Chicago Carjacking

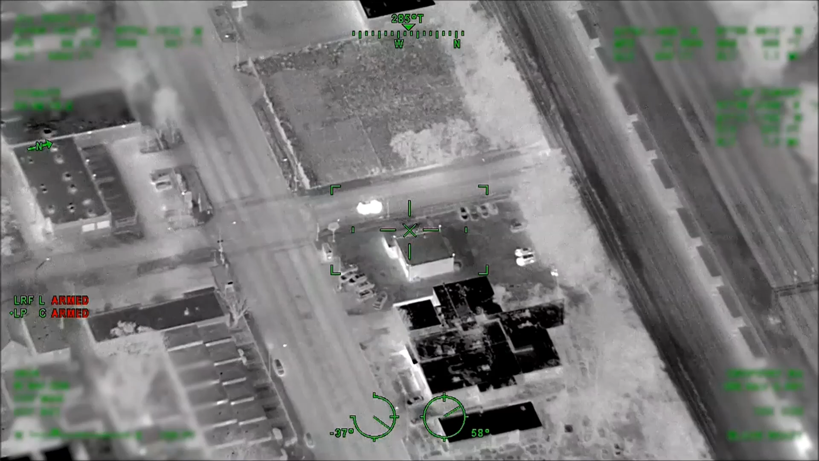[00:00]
I'm going northbound Woodlawn from 9-5. I need a little help here. Hold on if you guys see him. I haven't seen him come out yet. Alright, listen, let's get some units on Woodlawn at 94th, Woodlawn at 95th. He's underneath the tracks, haven't seen him come out yet. Alright, Woodlawn 94th, Woodlawn 95th, underneath the track.
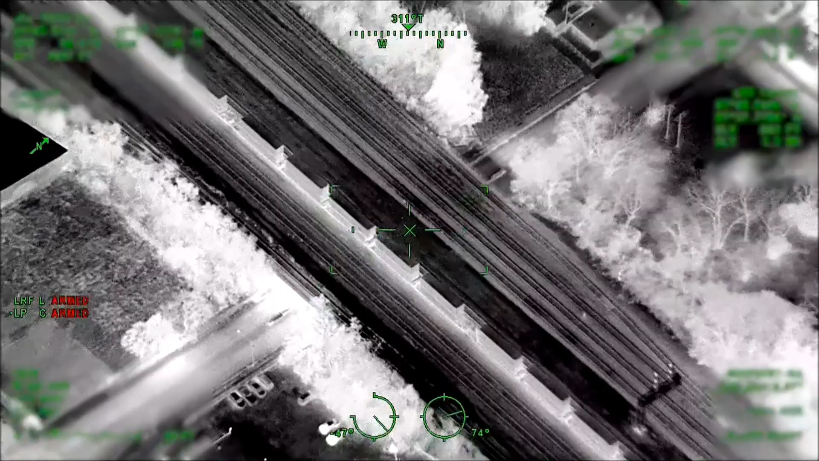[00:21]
They've not come out yet. Alright, I got one run in northbound, one run in northbound. He's at 94th, coming up to 94th in Woodlawn right now.
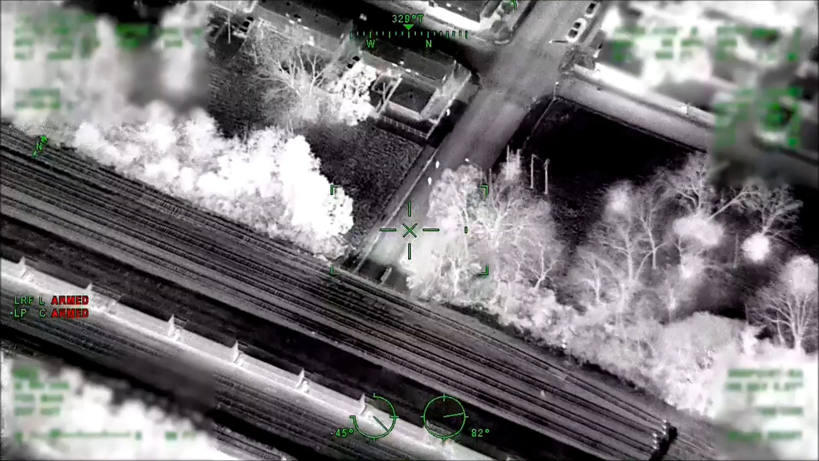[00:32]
I see two, two subjects, three subjects, three on foot, all running northbound. They're crossing 94th right now. One is going west, two are going west, one is going north. I got two going 94th in the alley, Woodlawn West Alley. And the other subject here, I'll get you an address here.
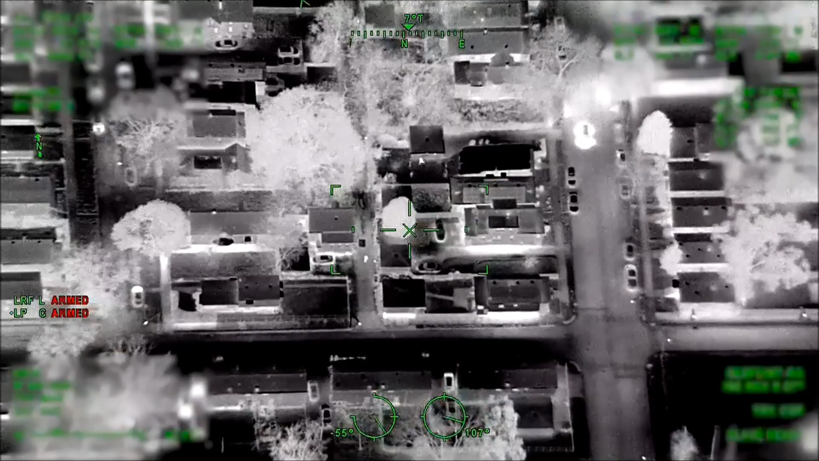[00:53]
Here, squad coming down, stop right there, southbound squad. You just passed them up. They're all going northbound, northbound through the alley. I got three subjects in the alley between University and Woodlawn. Let's get some units up by 93, set up a perimeter. 94 to 93, Woodlawn to University. I lost them now. Black hoodie, white riding on the back of it. Alright, black hoodie, white riding on the back of it.
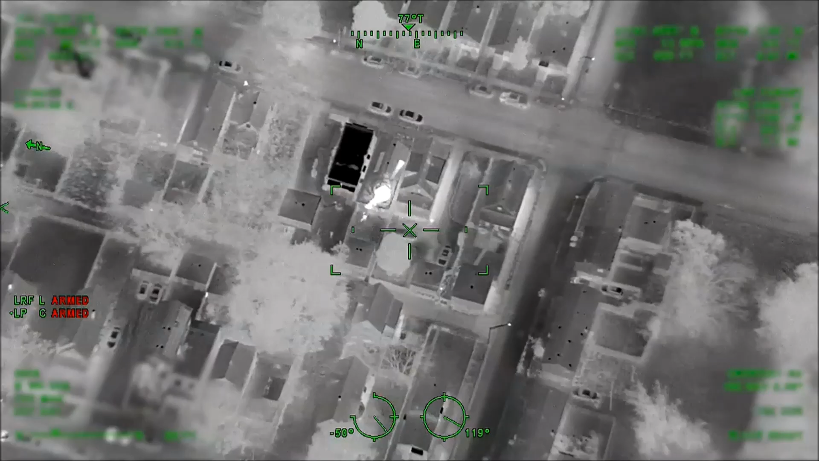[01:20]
They said black hoodie, white riding. They're all that way, so I'd keep... I just seen somebody running right here, though. I think that was a cop, wasn't it? Yeah, it's probably a cop. I'm looking for Woodlawn University.
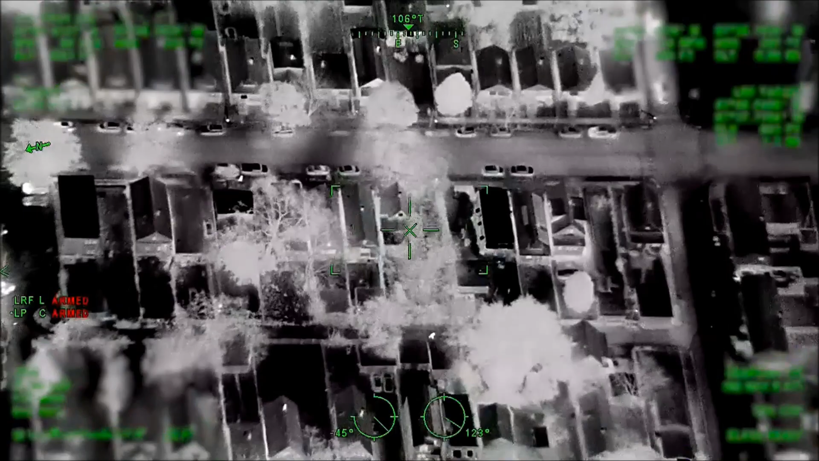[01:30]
There's an abandon right in the middle of the block here. You're into the yard. Take it out of grade 8. Come back, he's coming back. Right next. Matt, you got him. He's right there. He's got... We got one... We got one detained right now between about 93... They got one in custody. Alright, 93, 43. They got one detained. It's 2251. There should be three, so let's get a good perimeter set up. University to Woodlawn.
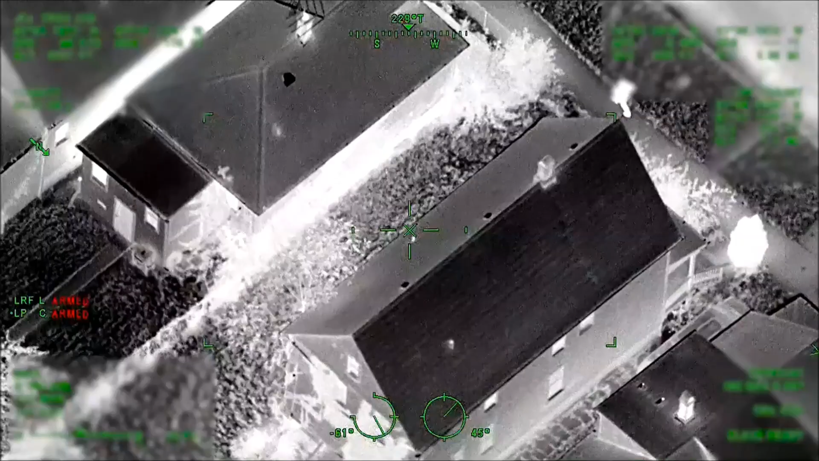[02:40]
Underneath the track. Go to the car. Alright, what's the location? 93-43. He ran westbound through the yard.
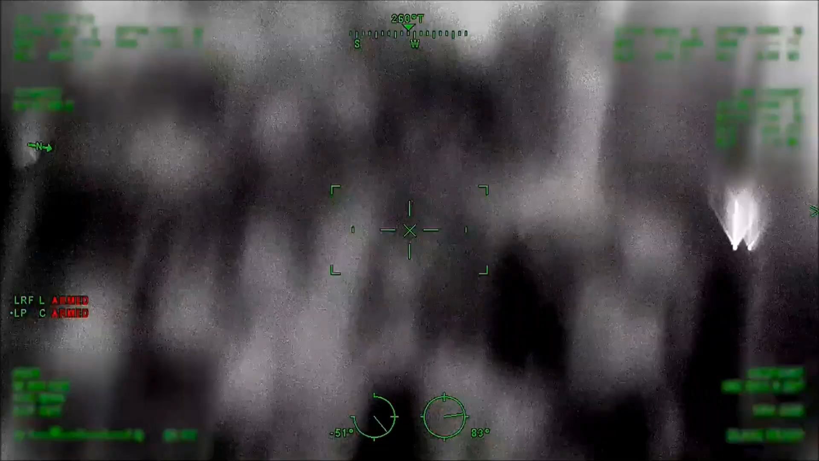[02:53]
Back towards the street. Alright, 93-43. Westbound through the yard. Ran towards the street. Do you have a description? In custody. 93-43. 93-43. Got the third in custody. Good job. And R1-K. Troy-1. Is the vehicle secured? Secured. Alright, vehicle secured. I got all three in custody. Good job. Time is 22-50.
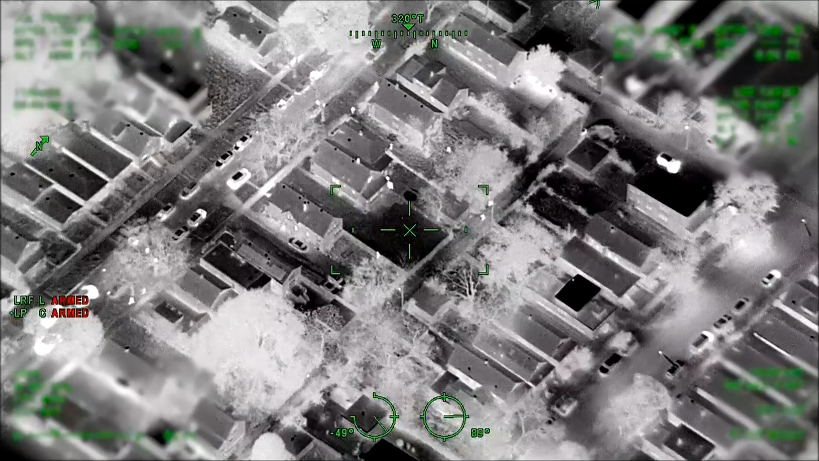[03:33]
5707. French. Uh, you got that. 93-43. Whatever the street is. Just left to Greenwood. I think he's missing a one. 93-43. No, we got three in custody. Oh, you got three? Yeah, I'm gonna verify right now. Troy-1. I just want to confirm. Three in custody. Three.
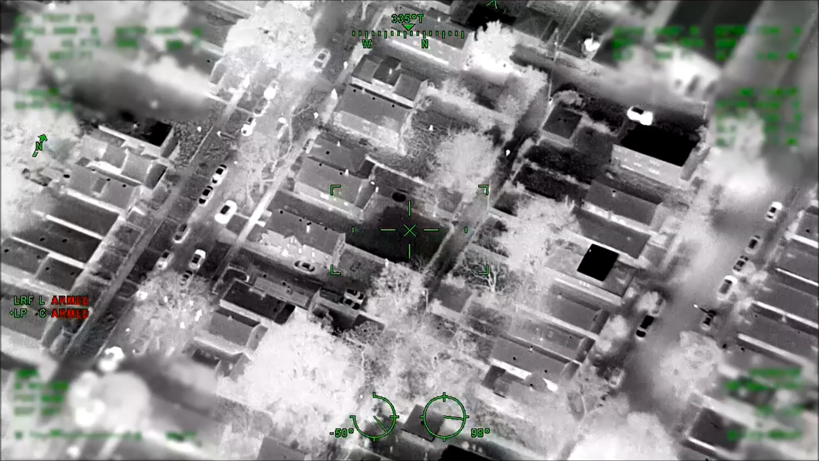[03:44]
That's what I seen come out the car. Yeah, I got 5707. 3-43 University. They got two here. One in the yard. 4-93-27 University. All right, 93-43 University. 93-43 University. 93-27 University. Got three in custody.